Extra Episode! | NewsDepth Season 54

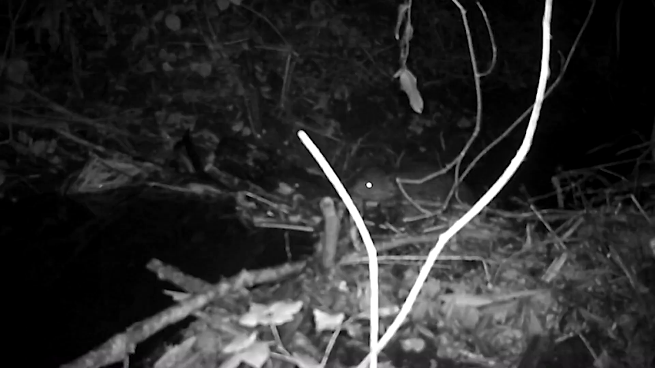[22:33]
Beavers create dams under the cover of darkness. They have an instinct to create pools of deep water to hide in. The happy consequence for us is that their refuge systems actually slow down the flow of water.